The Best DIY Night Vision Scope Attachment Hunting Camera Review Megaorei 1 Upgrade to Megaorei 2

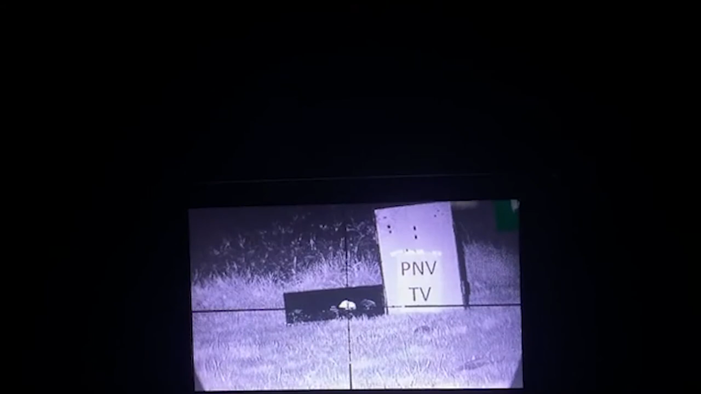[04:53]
And see if we can reset them. There we go.
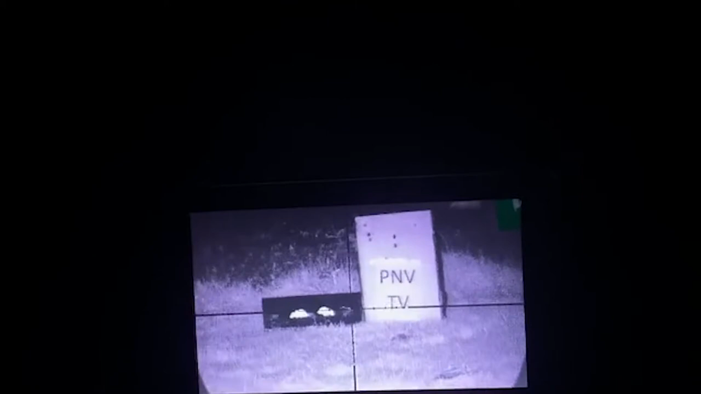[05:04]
So here you have it. Classic night vision add-on. Just show you how clear it is at closer ranges that you'll be shooting out with an air rifle.